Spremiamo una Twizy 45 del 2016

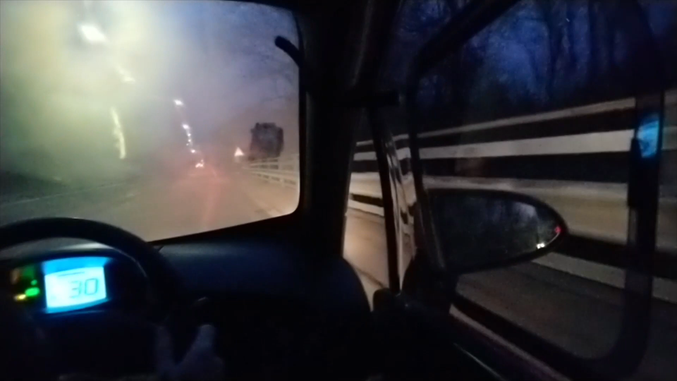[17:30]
però mi dà ancora un terzo di abbondante di carica.
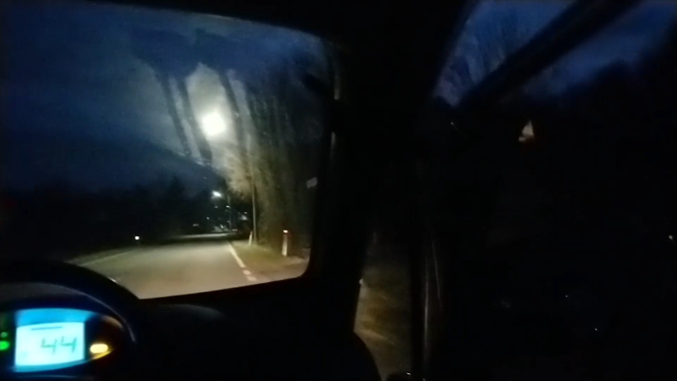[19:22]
forse anche meno, dovremmo essere in grado di farli senza troppi problemi.
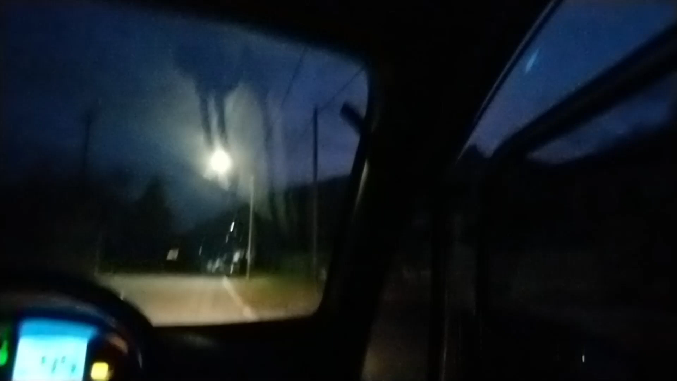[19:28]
Ho ancora 4 tacche su, no aspetta, sono 5, 4, 9 su 9, quindi in realtà come... pardon, madonna quante rigide,
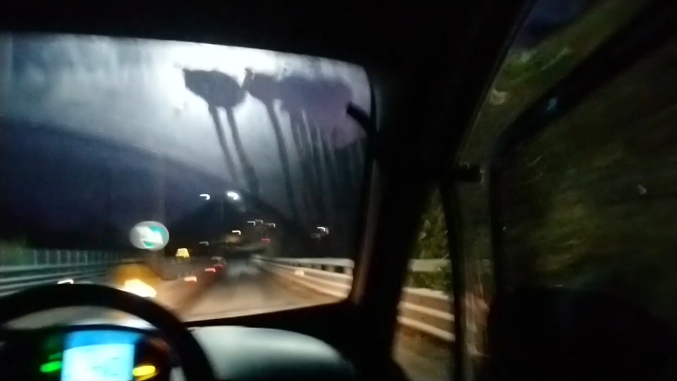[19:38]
quindi in realtà siamo poco sotto alla metà della batteria, avendo quasi tutta discesa, media, dovremmo andare bene.
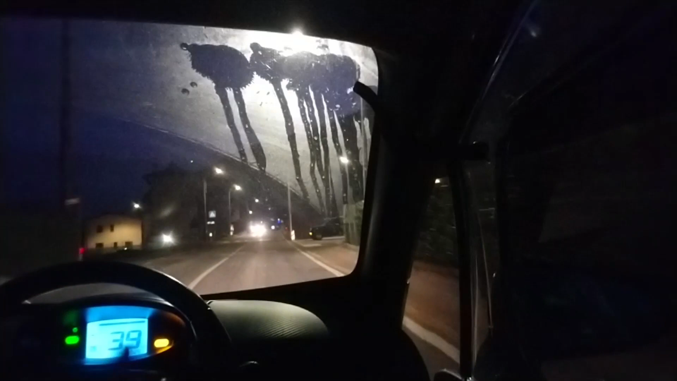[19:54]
Ecco, sulla dichiarata in salita, adesso i chilometri previsti sono saliti a 15, vabbè, capiamoci.
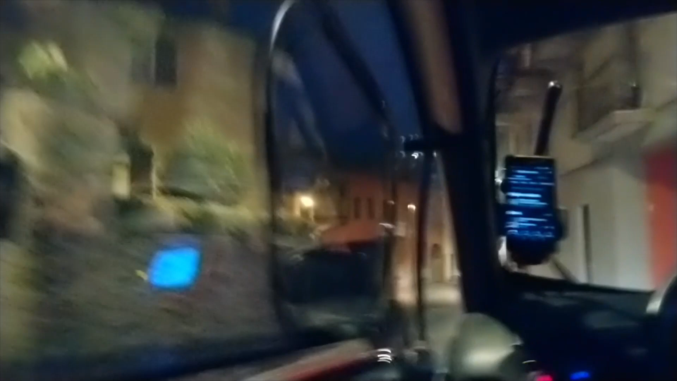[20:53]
ok. È scesa intanto un'altra pacca della batteria, ma
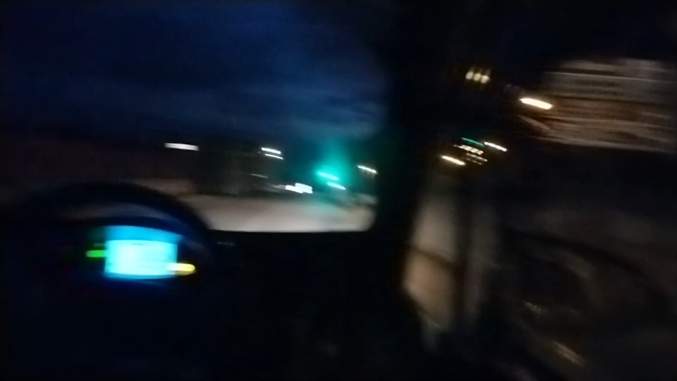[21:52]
E qui abbiamo già un altro bel pezzo di discesa, perché fino a Massino si risaliva. Una cosa devo dire, c'è il display che è bello luminoso,
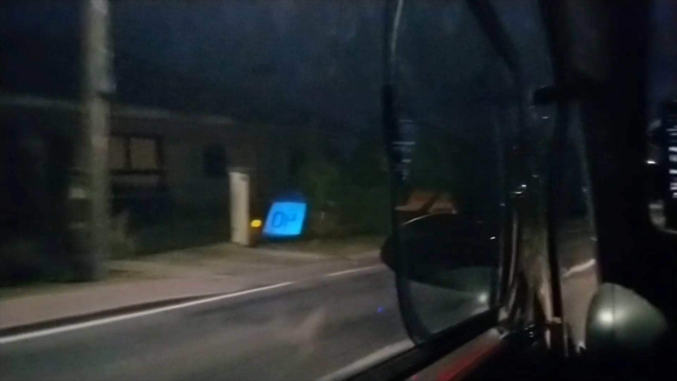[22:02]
la notte quando si è nel nulla la luce sulla strada è meno luminosa del display che appaglia.
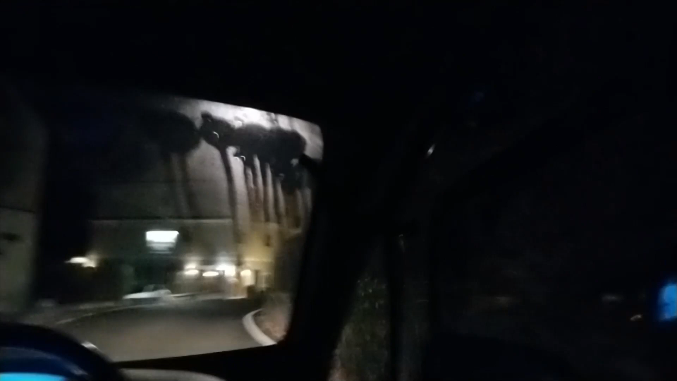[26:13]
Non so se è illuminato quello del San Carlone, qua sulla destra, ma no, mi sa che è tutto lì che si erge nel buio, senza che lo veda nessuno.
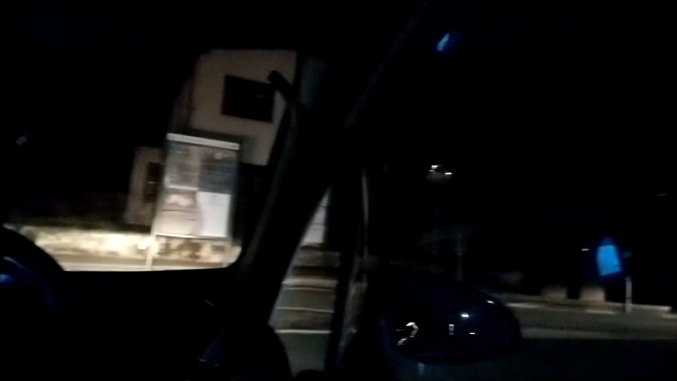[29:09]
Dobbiamo aspettare di poter partire. Ecco, tutto gas. Questa è la reattività qua. Mi fa perdere un secondo. Ma perché continuo a chiamarlo gas? Non c'è gas, né benzina, né gas, né gasoline. Si è spento un'altra tacca, ma perché la sto strapazzando. Sto accelerando a più non posso ogni volta che capita e uso anche il freno per cercare di arrivare in fondo a questa autonomia che adesso abbiamo fatto 46,9 km, 47 praticamente,
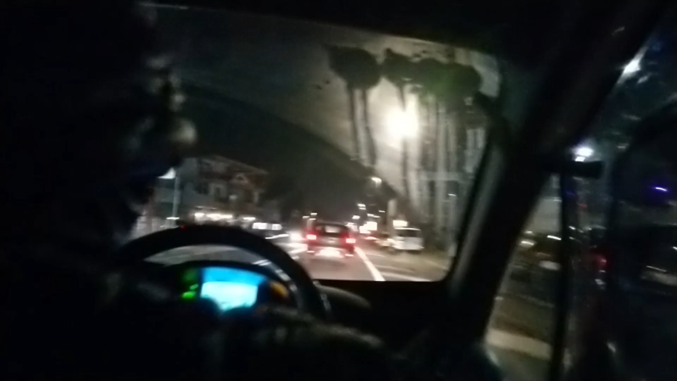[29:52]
che siamo andati avanti verso Dormelletto, una strada turisticamente abbastanza poco interessante.
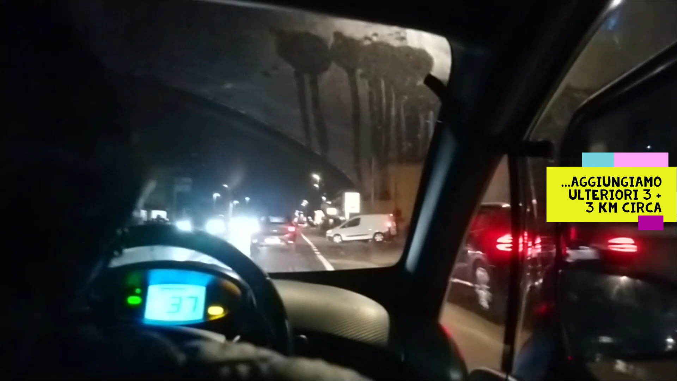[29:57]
Adesso giriamo su, facciamo una salitina cattiva, intanto finalmente, tra virgolette, il sistema di previsione dell'autonomia è tornato a fare quello che ci si aspetta, cioè ogni chilometro che si fa mi dice che ne resta un chilometro in meno. Qui abbiamo una salita cattivella con la batteria abbastanza giù di carica, la mettiamo alla prova e ci porta su come se niente fosse in due.